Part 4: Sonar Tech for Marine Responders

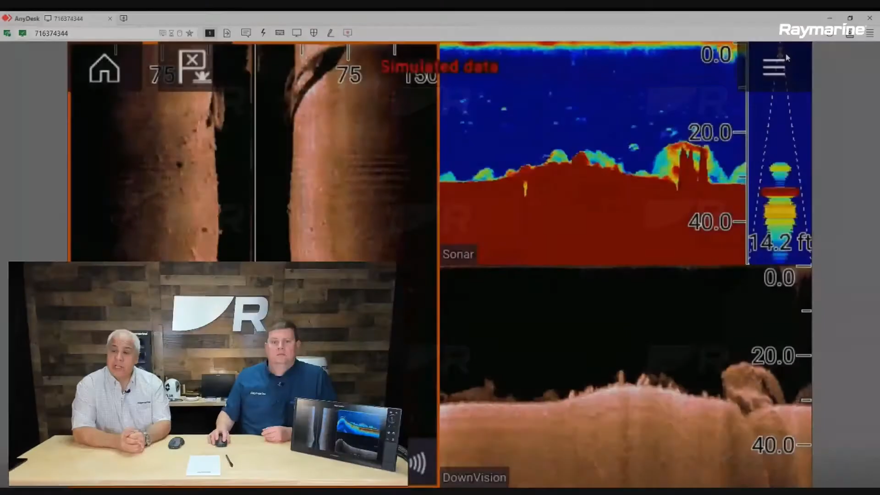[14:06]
On screen: depth 14.2 ft
So, um, anywhere on the screen, you can just touch and hold and you will actually get a waypoint that will pop up. So for example, they want to mark this piece of structure here. You just hit add waypoint. Add waypoint.
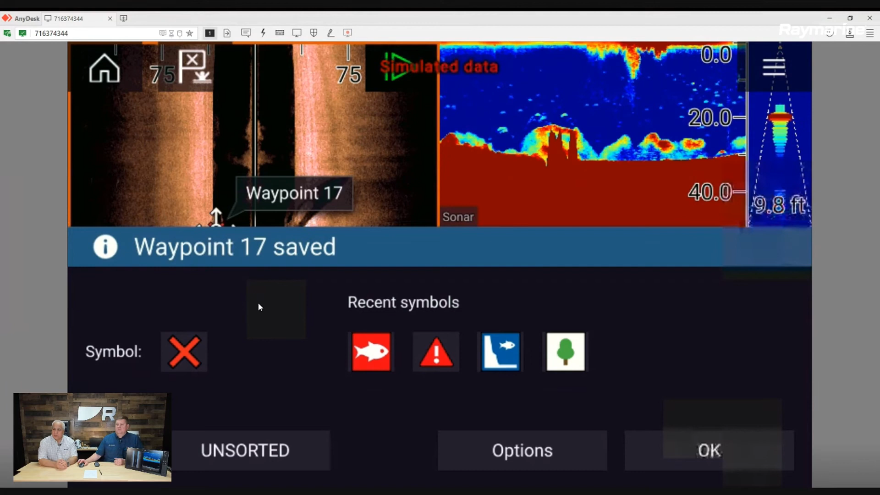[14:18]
And then the X is just the default symbol, but you could put anything you want there. So we'll just put the X for now. So you can see that the waypoint pops up. At the bottom of the screen, you can also see that there's a slider. Um, we actually have 10 minutes of historical data that's
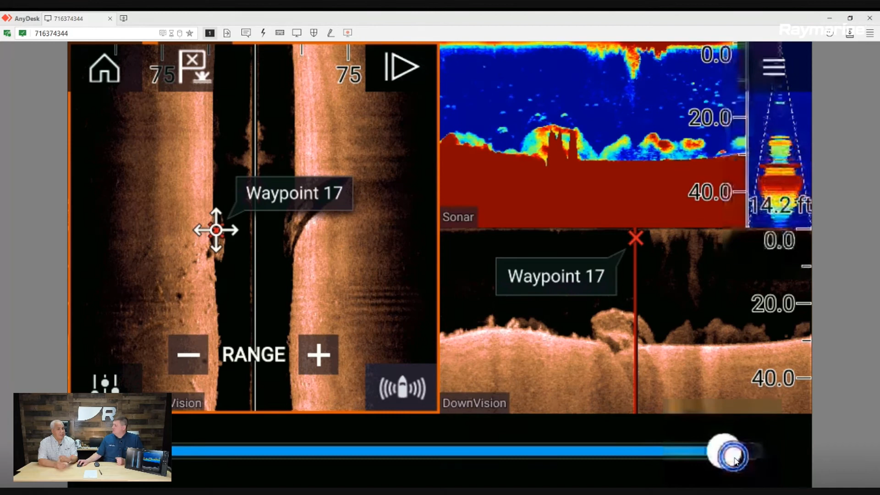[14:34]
On screen: depth 14.2 ft
saved on the sonar and nowhere is it as important as a first responder, because if there is a target that you saw and you threw a waypoint on it, but you really didn't think that was kind of an important target. And then all of a sudden it's later in the day and you go through the list and the other, all the other targets came up empty. You know, it's important maybe to be able to re refresh back to that, um, and look at it. And, you know, again, it's only that 10 minutes, but it's, it's something that you could rewind and look at. And as important when you're doing that rewind and look,
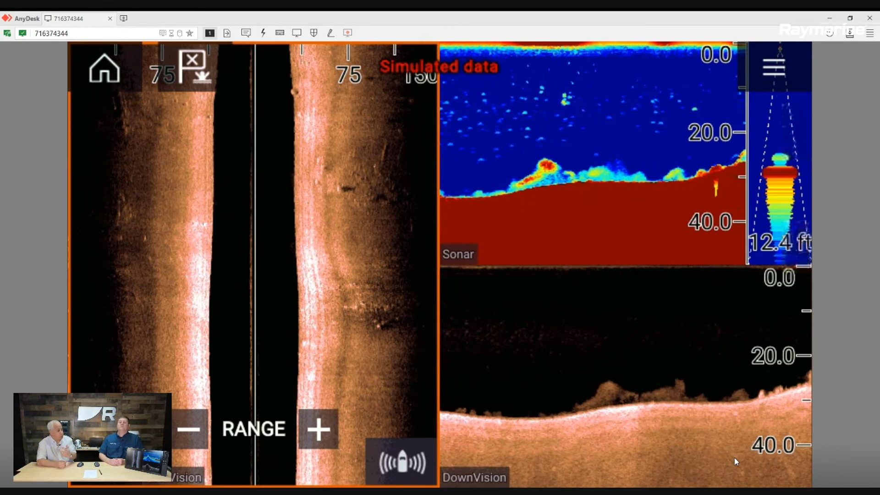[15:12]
you can actually adjust the intensity and the gain to enhance that target to present, uh, in the best image that it can give you. That is a pretty cool feature. Yeah. So when the system records that historical information, it remembers all the parameters that were in play when it was recorded. So yeah, you can use all those controls as if you were live over the target still. Right. And, uh, yeah, possibly expose a little more information that maybe you couldn't see, uh, previously. That's pretty cool. So I noticed when I dropped a waypoint on there and I'm gonna do another one. Um, I'm gonna mark this piece of structure again at a waypoint.
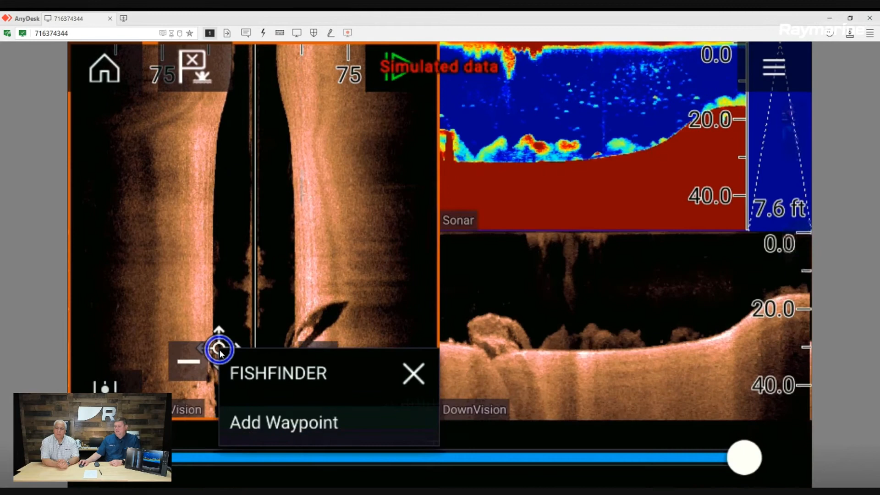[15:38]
On screen: depth 7.6 ft
Um, and I noticed it synchronizes it too.
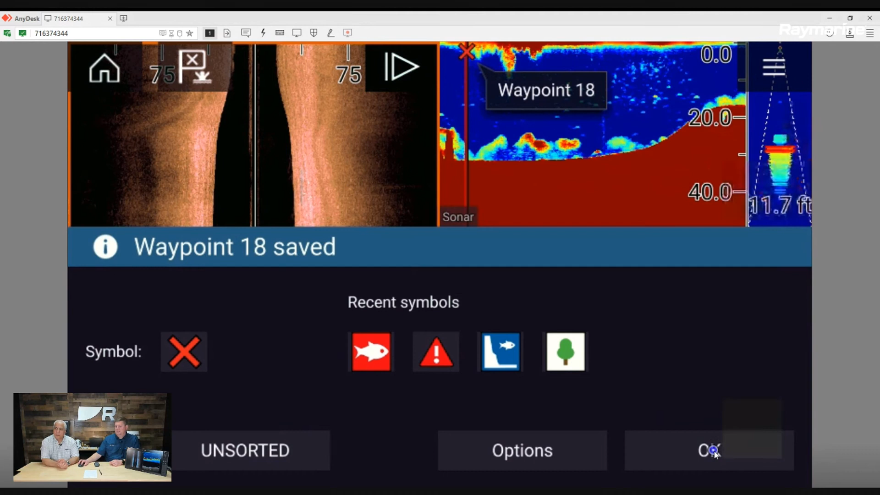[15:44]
So I get a waypoint, um, on my side vision. I see the same spot on my down vision. Here it is on my sonar. And I assume I would get that in 3d as well. You do. And you actually get it in one more spot.
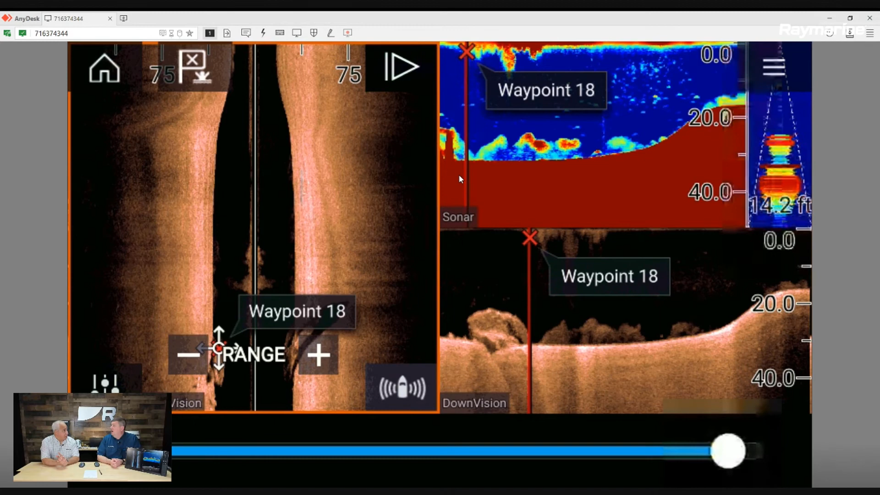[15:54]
On screen: depth 14.2 ft
Ah, you get it on the chart. Oh, most important of all, most important of all. So you can actually get back to it.
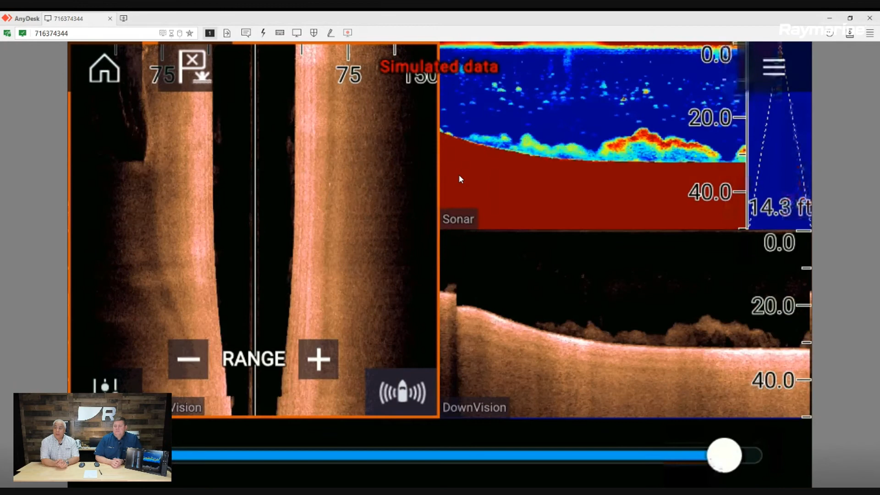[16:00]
Um, you know, if, if, when you're out there doing a search and rescue search and recovery scenario, um, obviously tied, uh, wind tide set and drift are always going to be, you know, uh, an ongoing factor for you.
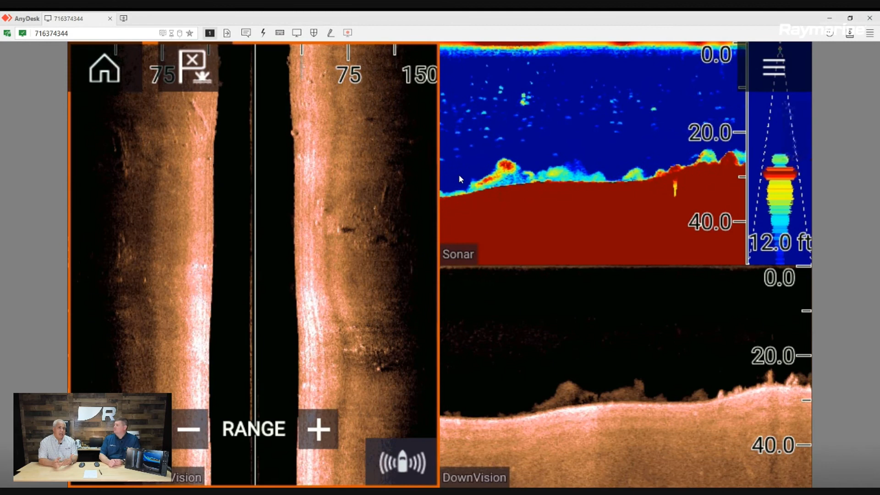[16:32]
And that can give you a quick down and dirty indication of, Hey, that's, that's kind of my set and drift here. Okay. And, and maybe my next pass ought to be, you know, a little farther down in that direction.
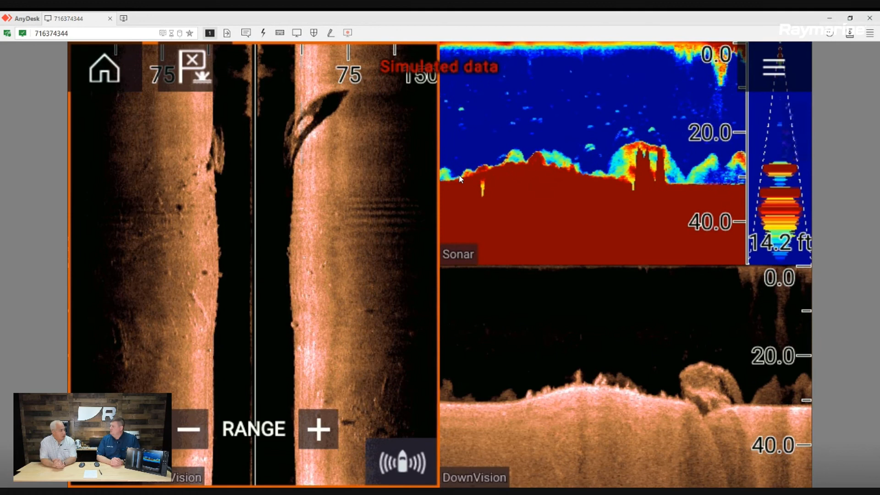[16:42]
On screen: depth 14.2 ft
Just, just kind of, you know, compute all that stuff very quickly in your head. Um, it gives you the ability to, to, you know, have all the information kind of add up together for you. Okay. So there's definitely some powerful tools in the system.
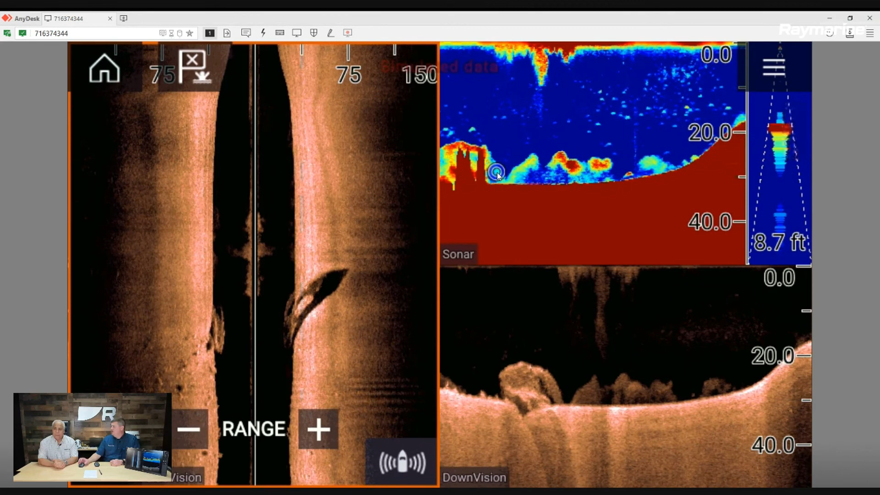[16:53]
On screen: depth 8.7 ft
And, you know, I guess the best advice of all is, you know, when, when you're out there just on a routine patrol and there's nothing really going on, you know, practice, practice. Yeah. Play with the system.